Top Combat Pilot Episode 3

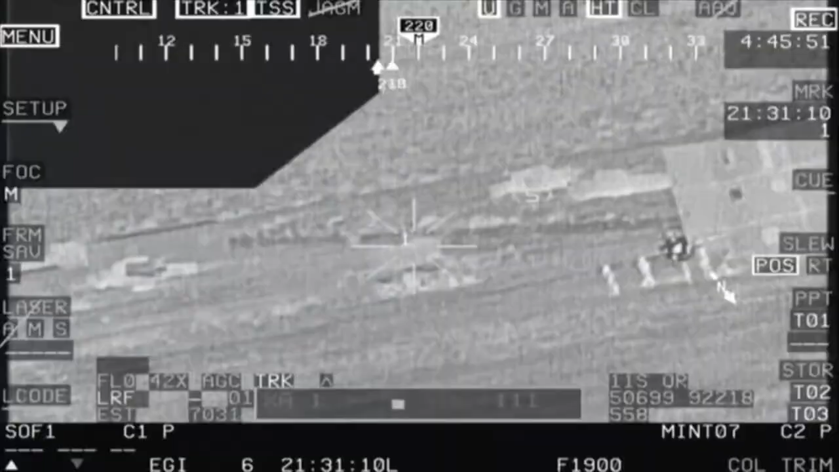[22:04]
That does weigh on me whenever I pull the trigger.
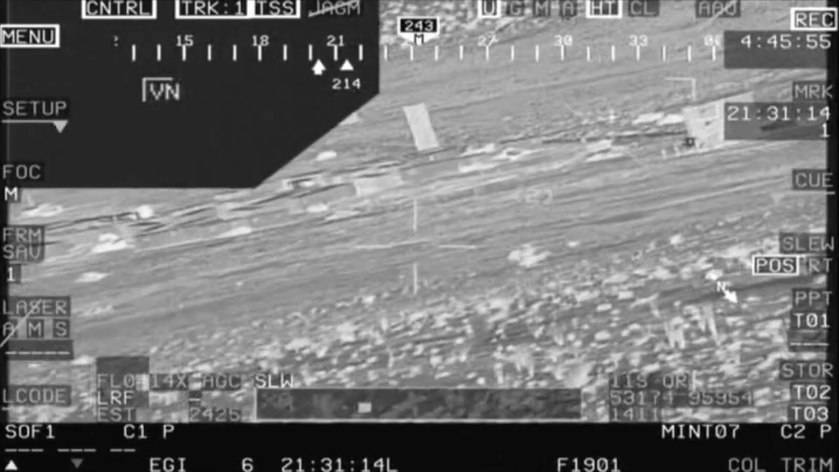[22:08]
I have to look to see. Where are people at on the ground? Are there human beings on the ground? Okay, I know where they're at. I see the target. I am arming.
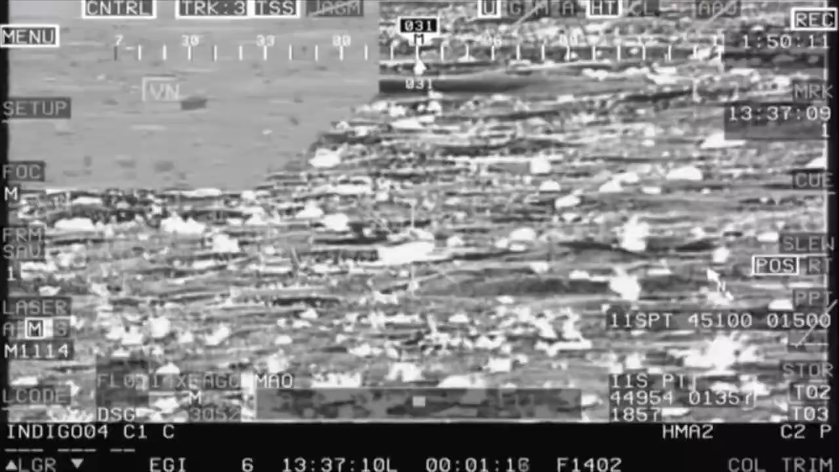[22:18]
Arm. Alright, fire ready. And it's very, very deliberate for every single aspect prior to the missile coming off the aircraft.
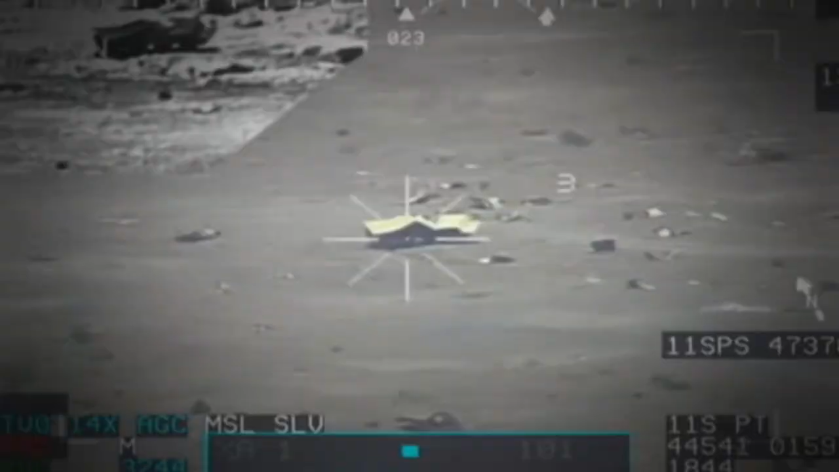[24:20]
Storytime hit his target from 8.2 clicks, or 8.2 kilometers, an impressive distance to say the least.